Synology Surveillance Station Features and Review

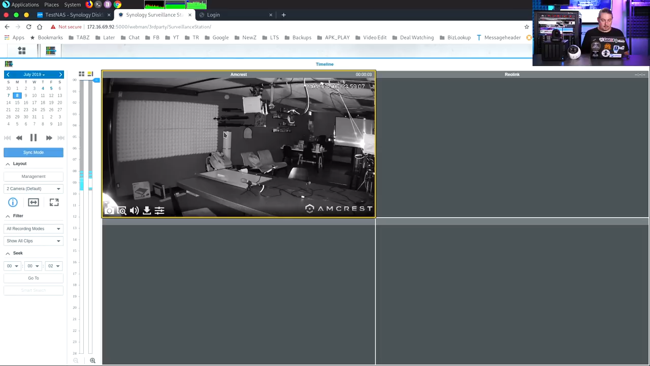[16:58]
We can see what it looks like with night vision with these particular cameras. Like I said, I'll be doing a review of these later.